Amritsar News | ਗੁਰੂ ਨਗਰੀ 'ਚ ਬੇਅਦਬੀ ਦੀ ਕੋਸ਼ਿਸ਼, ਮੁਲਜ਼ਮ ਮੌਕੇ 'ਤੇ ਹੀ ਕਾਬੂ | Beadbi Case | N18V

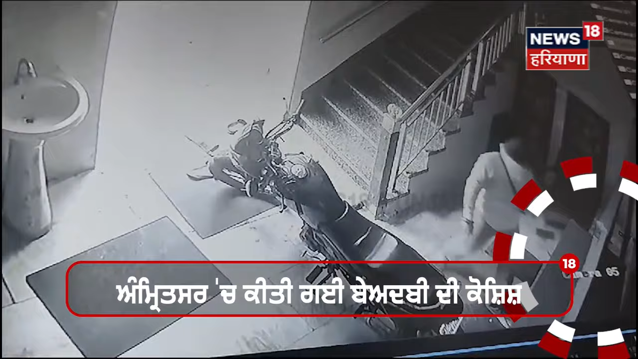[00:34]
हो गया ते बेदवी दी कटना नों अन्जाम देन लगा